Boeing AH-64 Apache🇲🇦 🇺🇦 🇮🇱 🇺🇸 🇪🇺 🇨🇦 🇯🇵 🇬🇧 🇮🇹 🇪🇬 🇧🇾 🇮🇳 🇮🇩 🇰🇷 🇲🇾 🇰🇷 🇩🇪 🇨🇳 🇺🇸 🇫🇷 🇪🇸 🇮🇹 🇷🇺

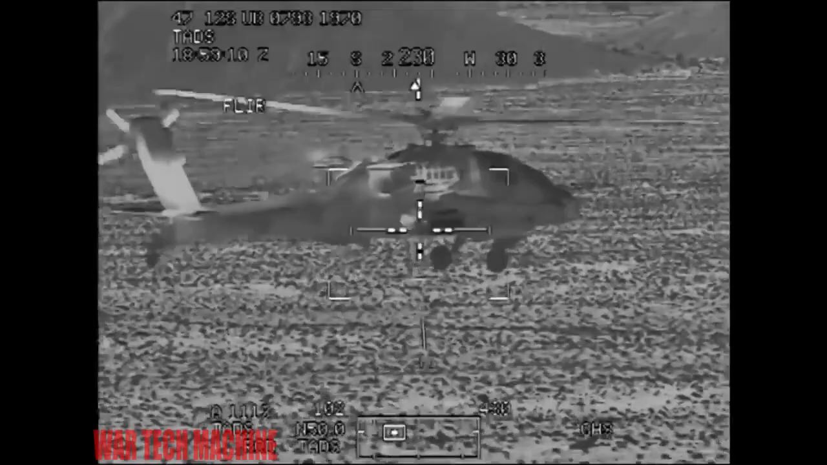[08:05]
The Alpha 3 Company Friendly Grid Uniform Bravo 055140
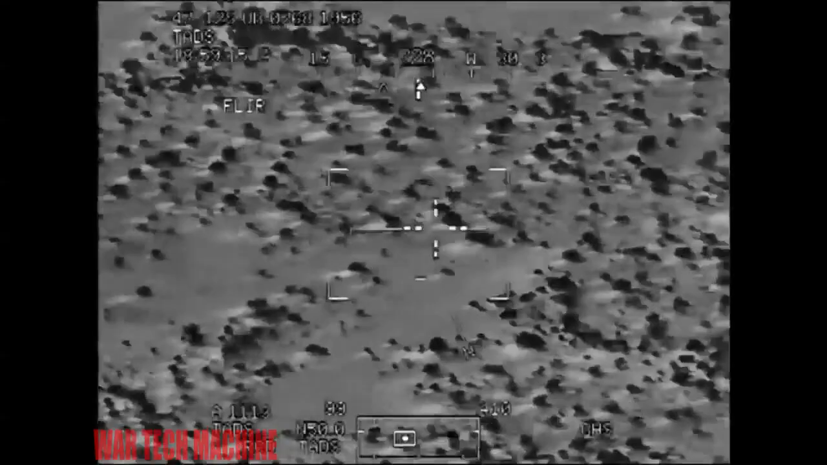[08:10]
Hitman 1 copies troops in contact 055140 Hitman 1, I'm looking at a looks like off the airfield I am contacted with the Governor, your target six vehicles just to the east of that triple mountain Roger, target is inside I have vehicles inside
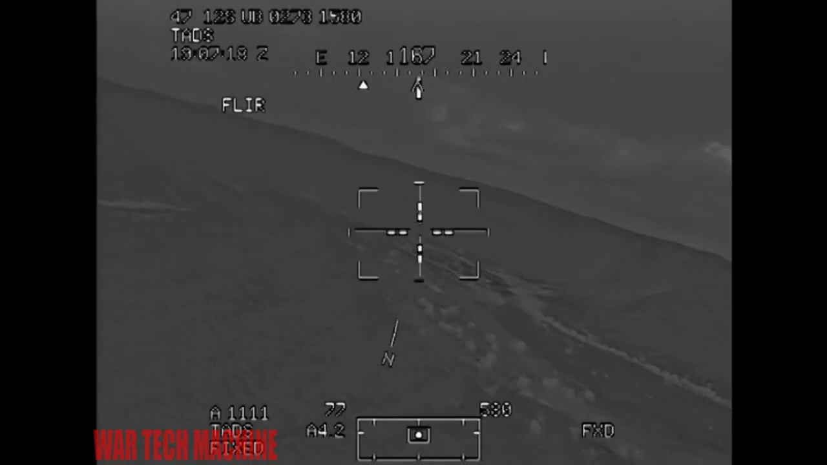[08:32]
Hitman, Darkman, we got positive correlation on the armor Command 1 copies all,
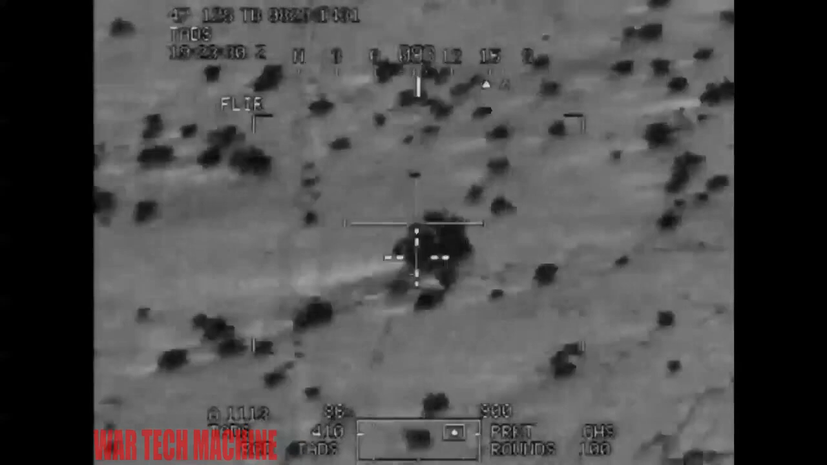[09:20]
Our visual friendly tally target at this time Okay copy And now you got the squirt out area to the north of the airfield